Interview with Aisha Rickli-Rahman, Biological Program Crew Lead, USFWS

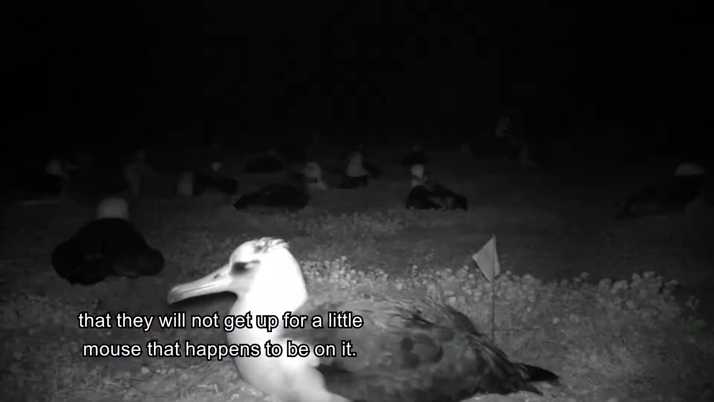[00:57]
they will not get up for for a little mouse that happens to be on it.
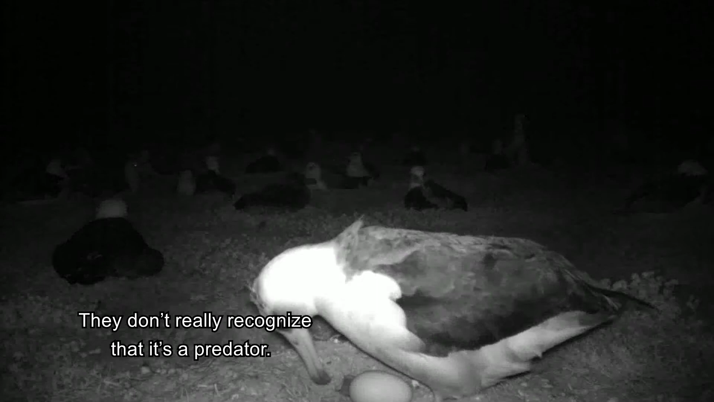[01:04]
They don't really recognize that it's a predator. They haven't really evolved with predators on land.